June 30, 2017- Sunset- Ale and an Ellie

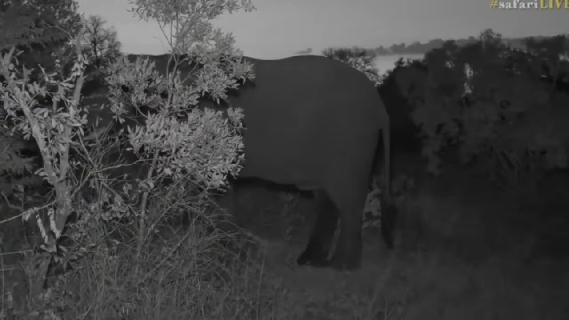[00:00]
well half an elephant if I can say this just half an elephant there and it's just busy feeding on the branches and everything else around it so now it is a bit hard for me to quite understand what it is I think it's a male I can't really see the forehead from here but now that we're able to see it in infrared which amazes me at just how incredible this technology is I believe this might be a boy that's in must so funny enough